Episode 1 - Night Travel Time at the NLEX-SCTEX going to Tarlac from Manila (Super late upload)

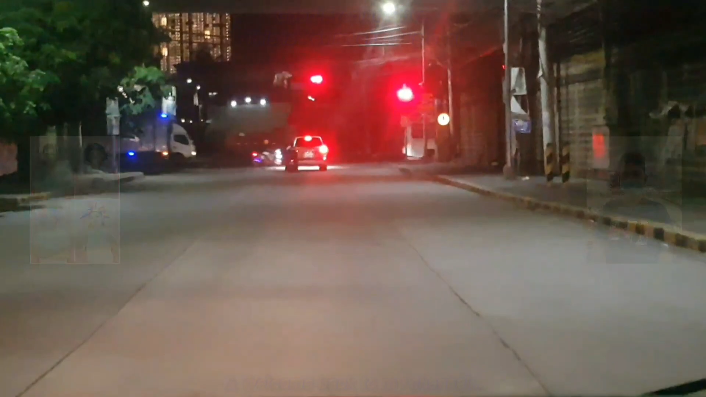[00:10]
So for tonight's video, nandito po tayo sa Banawe Street,
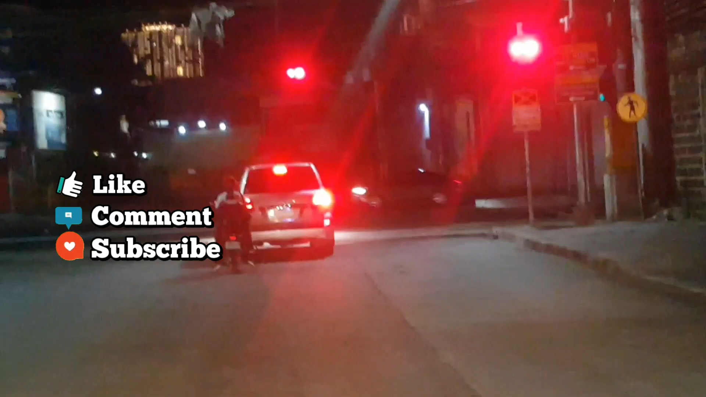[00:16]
corner Sergeant Rivera Street, dito po sa Quezon City. Mababiyay po kami ng few minutes.
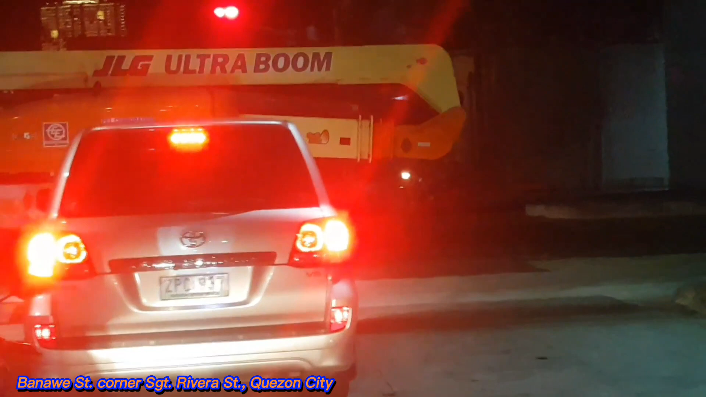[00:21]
And then, madadaan na po namin na yon dun po sa NLEX sa may Balintawak, Caloocan City. At SCTEX dun po sa Clark, Pampanga.
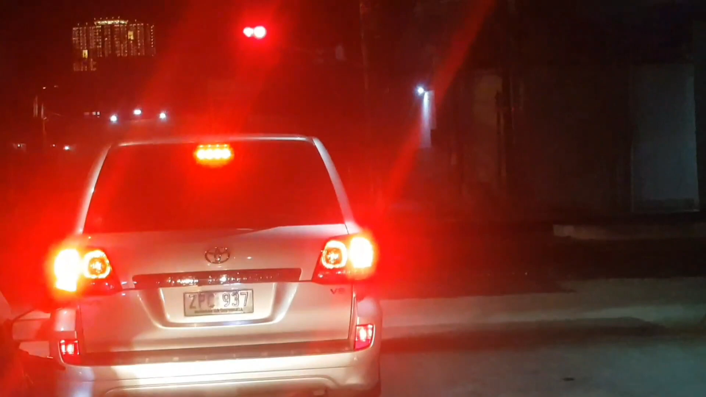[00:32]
Magbabiyay po kami ng few minutes or hours. Papunta lang po kami dun po sa Bolinao sa may Pangasinan para dun po kami mag-outing.
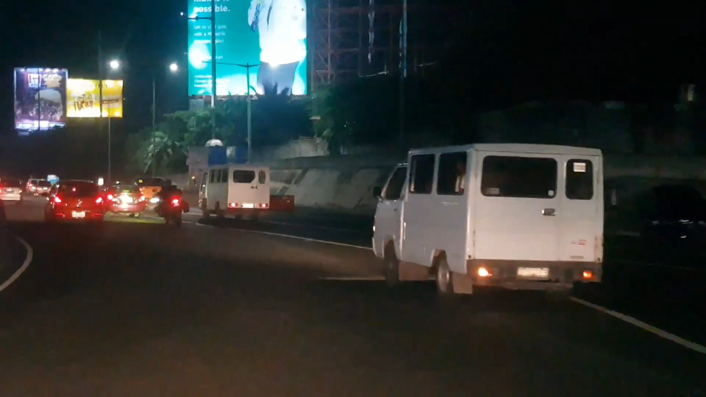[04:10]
Ito po ang kakapasok po namin na yon ng NLEX para bumiyay po kami. Para makita natin ang view kahit gabi, kung gaano katagal or kadali ang biyahe sa mga motorista
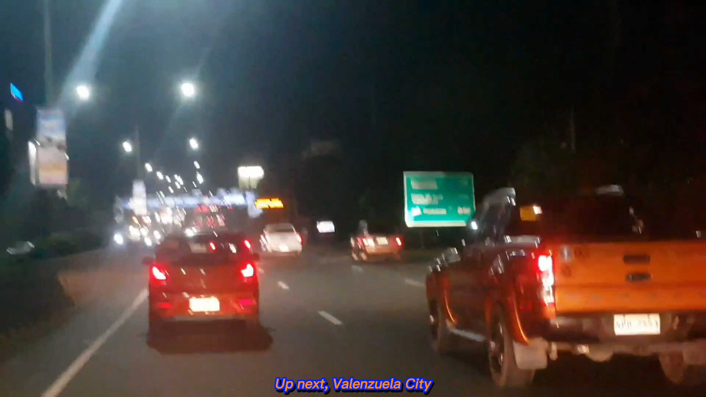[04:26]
at sa iba natin na sumasakay rito kapag nasa expressway na tayo. At iwas traffic tuwing travel time in few minutes or any many hours for travel kahit saan,